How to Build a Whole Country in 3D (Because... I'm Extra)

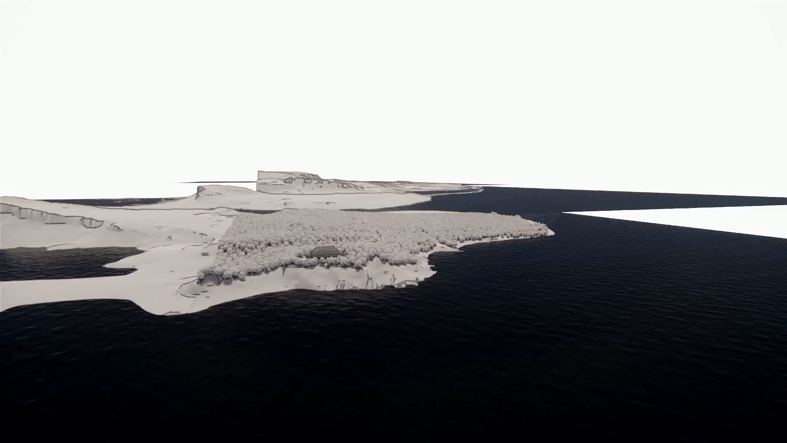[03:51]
your topography fewer data sources drone scans it's
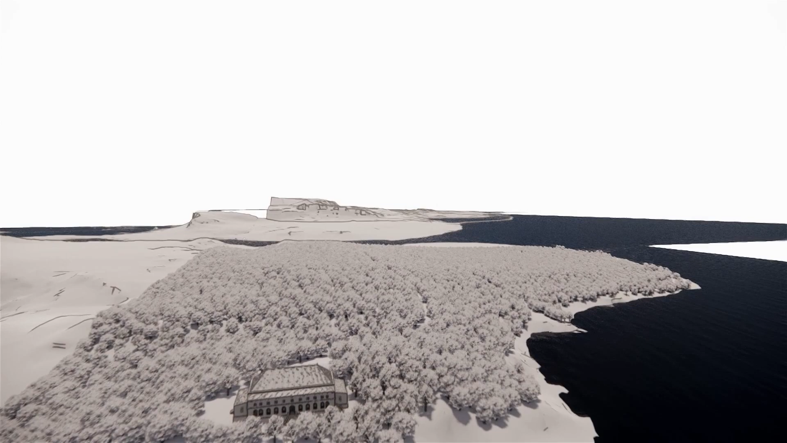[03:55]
a whole thing the drone photogrammed the video
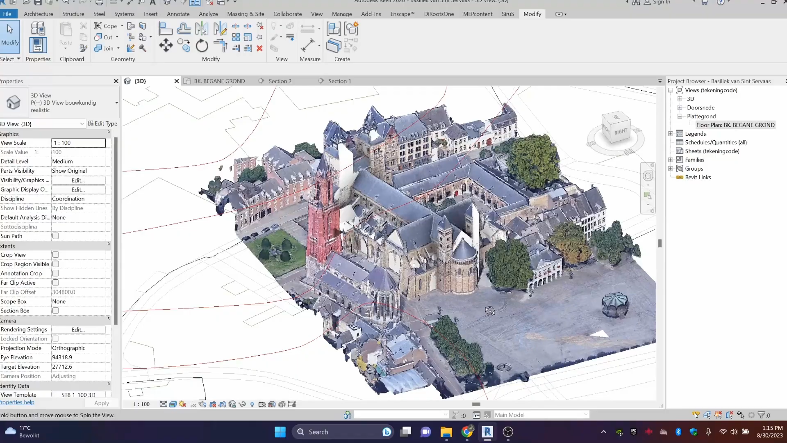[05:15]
the first time I tried all this was with Maastricht I used the Google method I
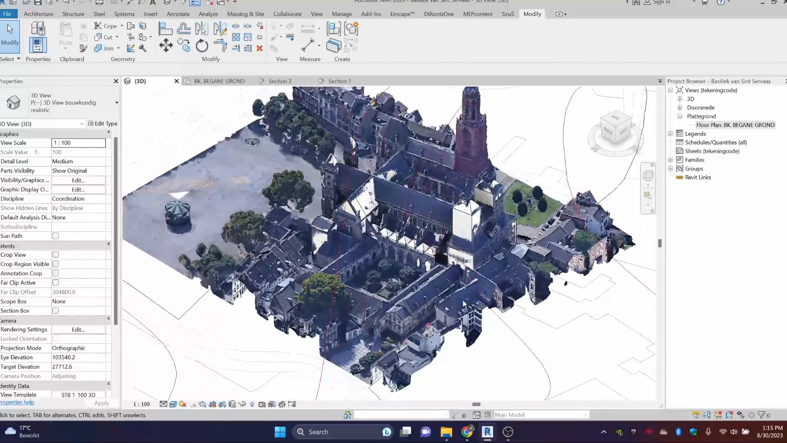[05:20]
used a point cloud instead of OBJ here and it took me about four hours to model one church and just the mass of the church so what do you get from this workflow a basic digital twin